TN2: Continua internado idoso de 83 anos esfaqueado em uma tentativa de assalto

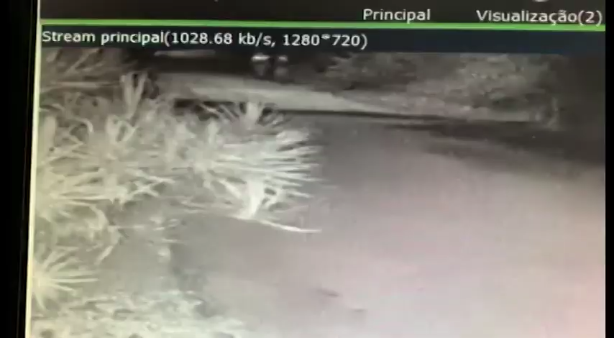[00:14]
Imagens de câmeras de vídeo monitoramento mostram o momento em que os suspeitos se aproximam da residência. Dentro da casa estava um idoso de 83 anos. Ele teria se assustado com os adolescentes que reagiram. Eles atacaram a vítima com socos, facadas e golpes de estilete.
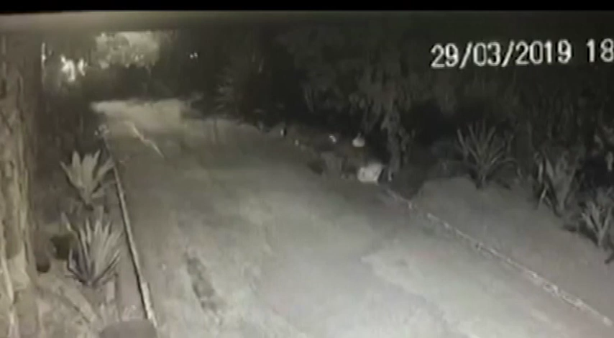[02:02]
os dois adolescentes aparecem já fugindo.